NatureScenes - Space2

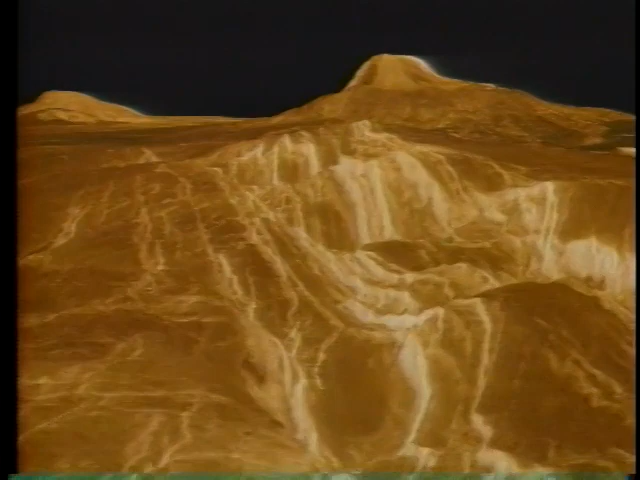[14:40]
The landscape is desolate and sterile, scorched by temperatures reaching nearly 900 degrees Fahrenheit, the highest of any planet in the solar system.